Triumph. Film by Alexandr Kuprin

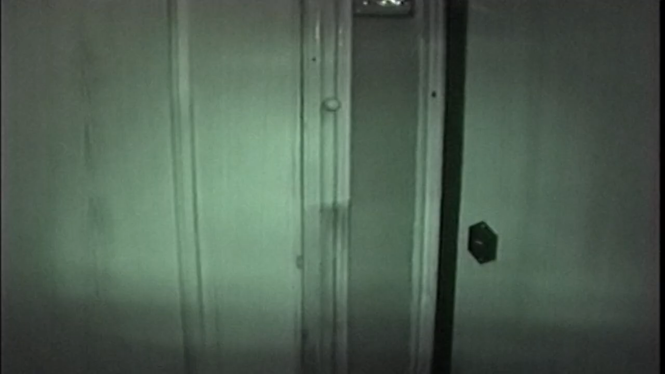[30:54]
Так, этот звонок вот в эту квартиру, а в эту квартиру тут вот хрень.